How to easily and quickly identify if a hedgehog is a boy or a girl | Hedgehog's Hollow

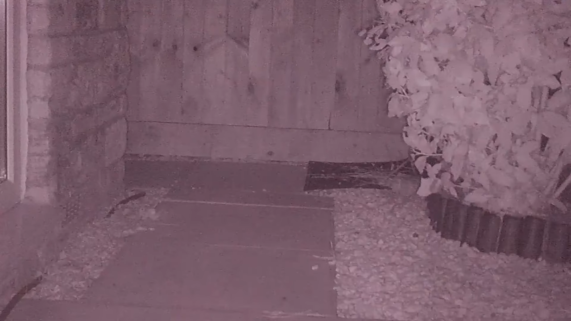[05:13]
Now, it may not look obvious to the natural eye, but when they are under the infrared light of the wildlife camera, their markings are very, very distinctive and usually come up as white splodges or as dark patches within the spines.
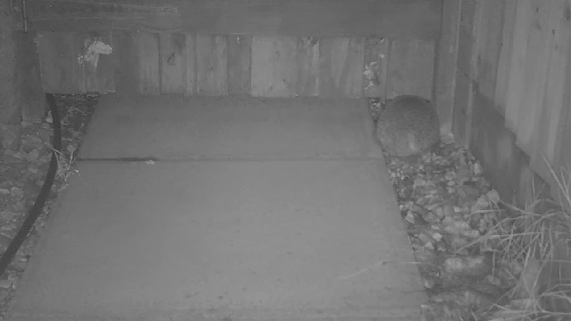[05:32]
Now, these are not actually patches at all, but it is just the way that the spines are orientated toward the camera and create these light and dark patches. But these light and dark patches are such that individuals can be identified from one another.